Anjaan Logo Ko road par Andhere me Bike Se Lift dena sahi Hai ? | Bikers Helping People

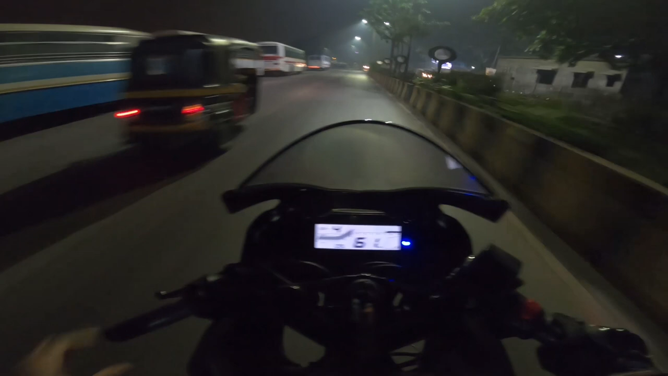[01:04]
ठंड बहुत जाधा है यार मतलब मुझे यहने तीन लेयर पहीन है फिर अंदर फील हो रहे है थन्ड पूरा अंदेरा हो रहा है यह तो स्ट्रीट लाइट से बोल के थोड़ा